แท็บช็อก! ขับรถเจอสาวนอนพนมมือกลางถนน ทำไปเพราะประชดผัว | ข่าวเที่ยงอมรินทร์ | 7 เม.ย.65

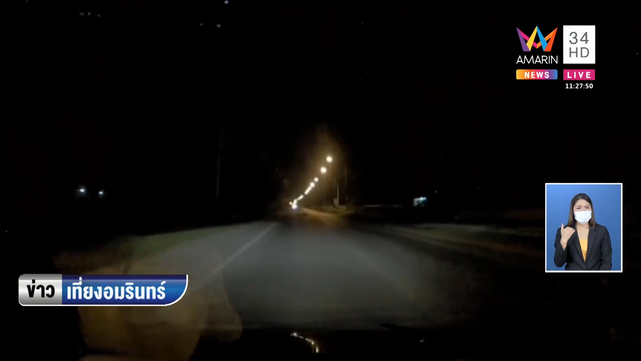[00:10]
เห็นมั้ยฮะ ที่เราวงแดงเอาไว้คุณคิดว่าอะไรดูใกล้์ๆดูใกล้ๆอาจจะเป็นทอนไม้พอเข้าไปดูใกล้ๆเฮ้ย คน มีอุบัติเหตุ
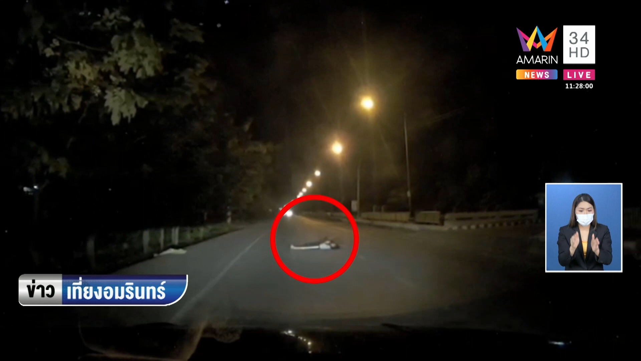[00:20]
หรือเปล่า เราต้องหยุดรถเดี๋ยวเกิดอุบัติเหตุสังซ้อนเอา จับธนมมือไม่ได้บาทเจ็บอะไรเลยไม่มีเลือด ไม่มีล่องรอยการเชี่ยวชนนอน ธนมมืออยู่กลางถนน